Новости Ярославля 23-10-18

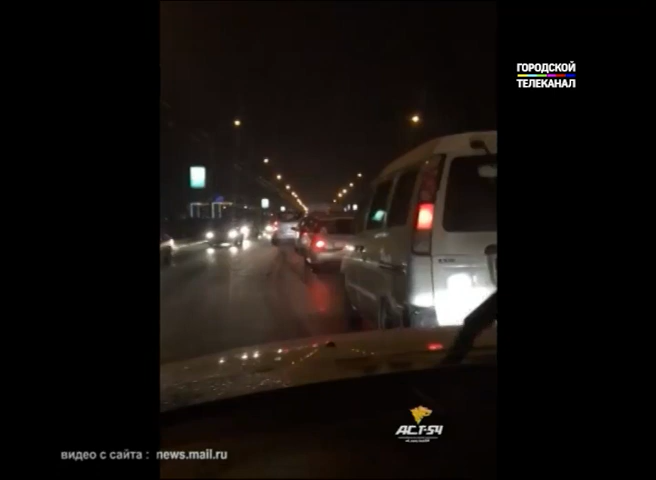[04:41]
Только на одном мосту за вчерашний вечер случилось три аварии. Всему виной внезапные осадки. И здесь еще одна авария. Вот еще одна авария. Лобовое. Еще одна.